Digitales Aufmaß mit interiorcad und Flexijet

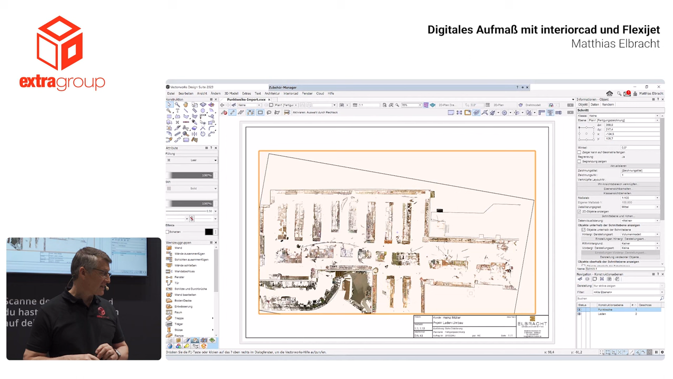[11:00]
Und dann wird das Ganze ins Layout direkt reingesetzt. Und hier haben wir auch wieder eine Sonderfunktion. Das heißt,
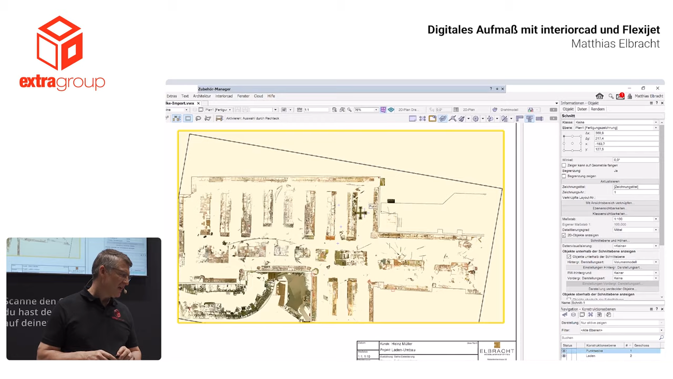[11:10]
wir können hier die Ebenenhöhe oder die Schnittebene und die Höhen bestimmen. Das heißt, wir haben ja diesen ganzen Innenraum, der uns im Moment nicht interessiert. Was möchte ich haben? Ich möchte eigentlich wirklich nur die Kontur haben von dieser Halle.
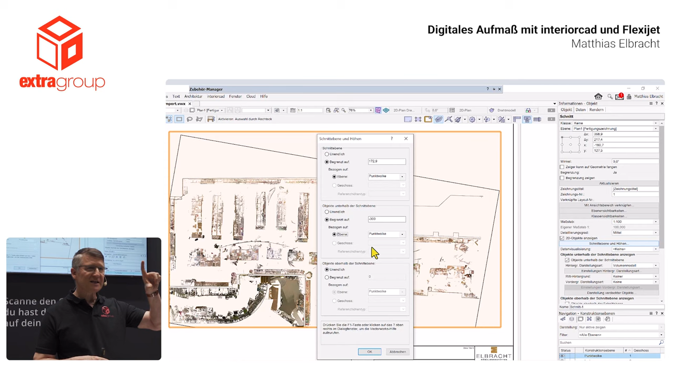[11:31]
Also das ist ein Laden hier, der ca. 30 Meter lang ist. Und ich schneide jetzt also praktisch nur diese 47 Zentimeter letztendlich oben. Und das kann ich durch aktualisieren, kann ich mir das jetzt anzeigen lassen. Und dadurch verschwindet natürlich der ganze Innenraum.
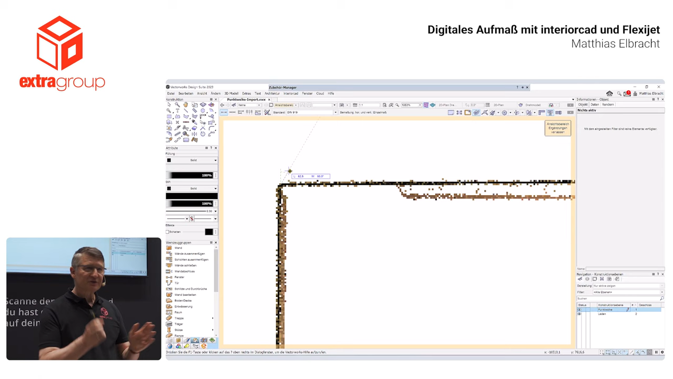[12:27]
Aber ich muss mich für irgendeine Kante entscheiden. Wir werden dann gleich sehen, dass dieser Bereich der Streuung ja auch ganz unterschiedlich sein kann.
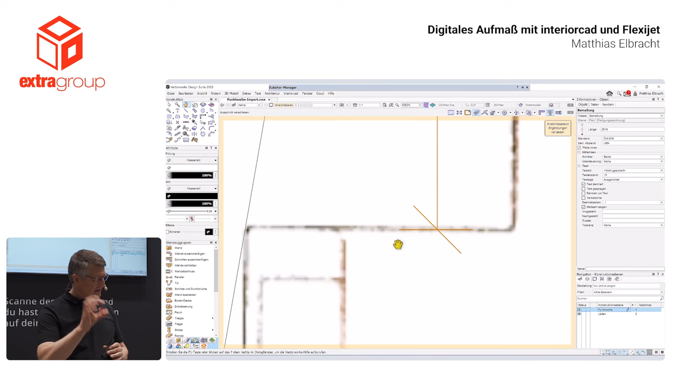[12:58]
dieses Rauschen messen hier, dann ist das jetzt hier vorne in diesem Bereich so um die 20 Millimeter,
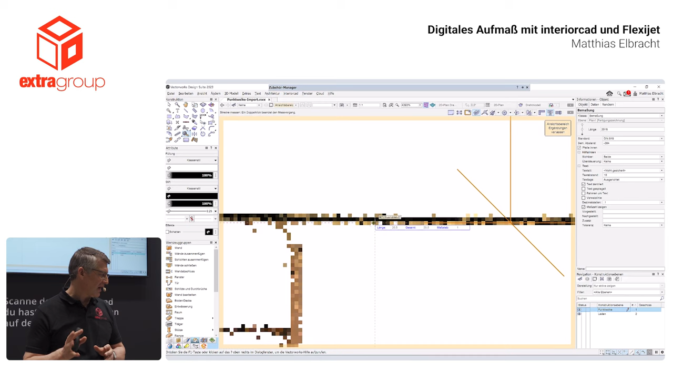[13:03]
20, 25 Millimeter.
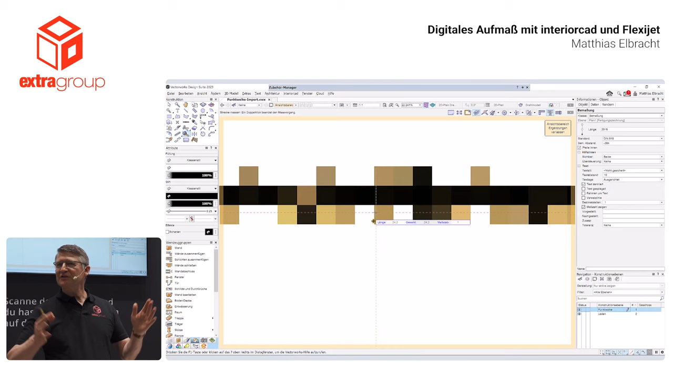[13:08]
Und da sollte man vielleicht einmal ein Referenzmaß nehmen, dass ich einmal genau weiß, an dieser Stelle ist das so und so groß.
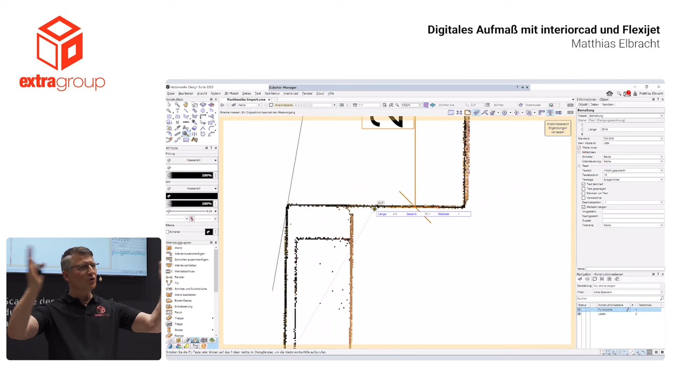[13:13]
Dann weiß ich auch, an welche Kante dieses Rauschen ich gehen sollte.
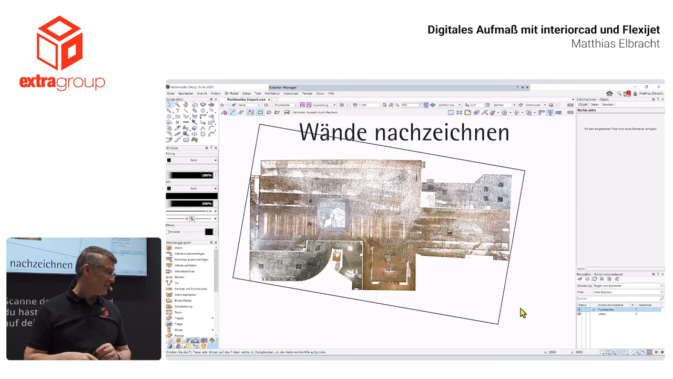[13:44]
Das geht innerhalb von wenigen Minuten und dann kann ich letztendlich so ein Gebilde praktisch mit nach Hause nehmen.
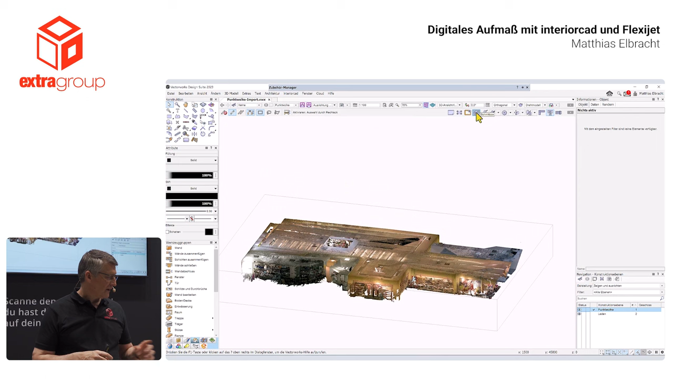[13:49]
Eine andere Möglichkeit ist, direkt auf der Konstruktionsebene jetzt wieder mit der Schnittbox,
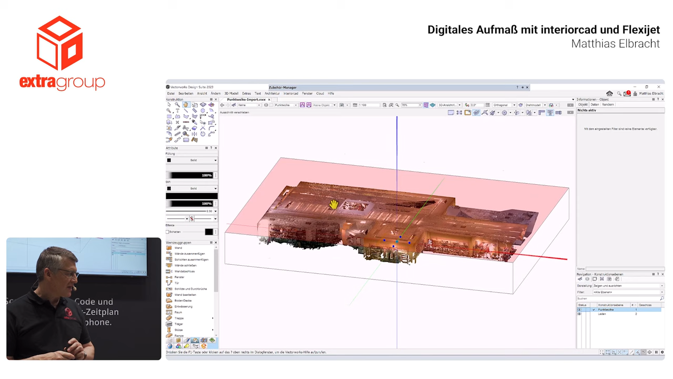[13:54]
ich sag mal, direkt im 3D-Wende nachzuzeichnen.
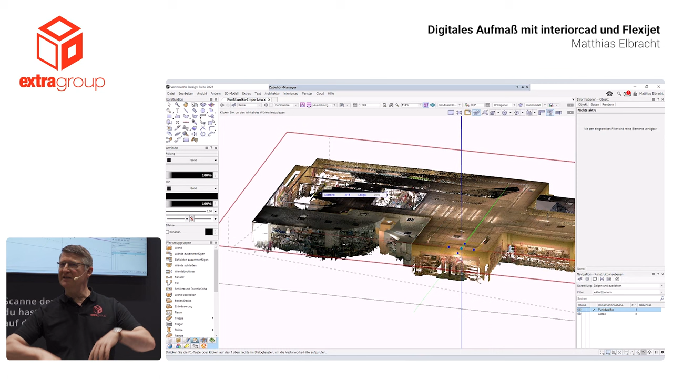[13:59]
Das heißt, hier geht es nicht nur um Aufmaß, sondern jetzt möchte ich das Ganze aber auch noch abbilden. Und jetzt ziehe ich wieder mit der Schnittbox ganz leicht und einfach diese Decke sozusagen weg.
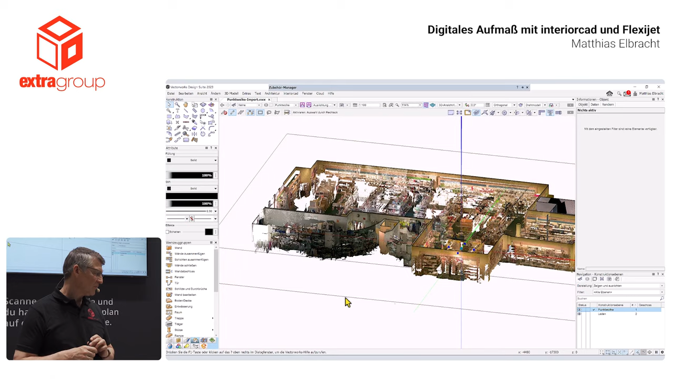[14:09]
Dann drehe ich das Ganze mal nach unten und hole jetzt einfach von der Unterkante,
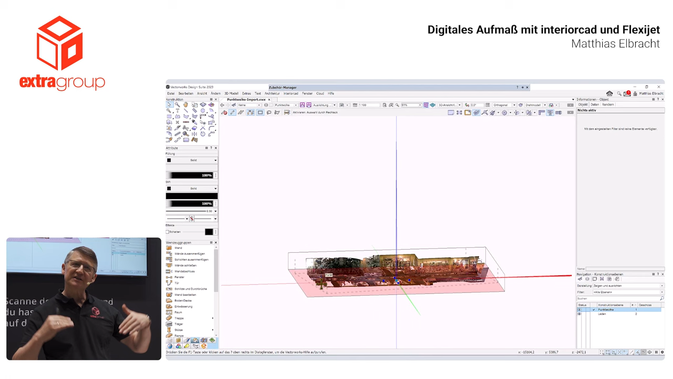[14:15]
schiebe ich das jetzt so weit raus, dass ich im oberen Bereich, nämlich da,
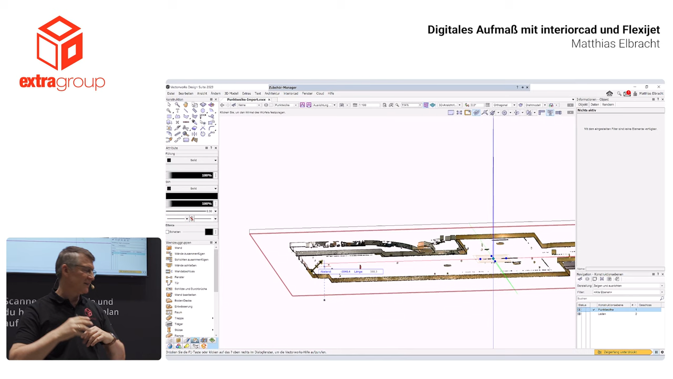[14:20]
wo keine Regalierung vorhanden ist oder keine Lampen mehr und so weiter, dass ich da halt meine Wände nachher entsprechend zeichnen kann.
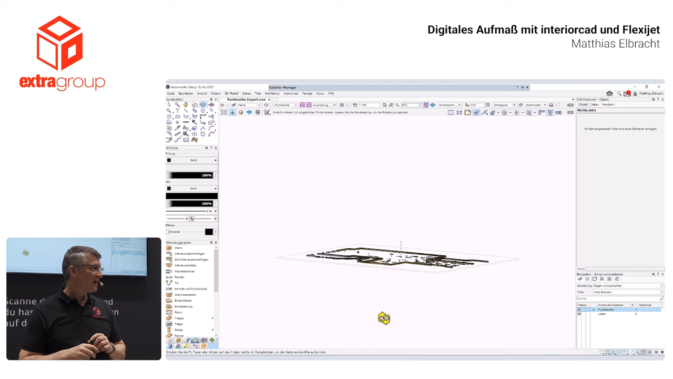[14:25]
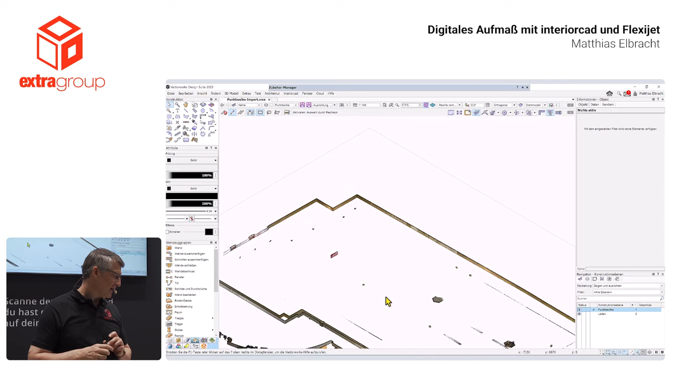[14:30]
Und hier sieht man das, dass ich dann nur noch so einen kleinen Wandbereich sozusagen habe und dann würde man auf einer neuen Konstruktionsebene,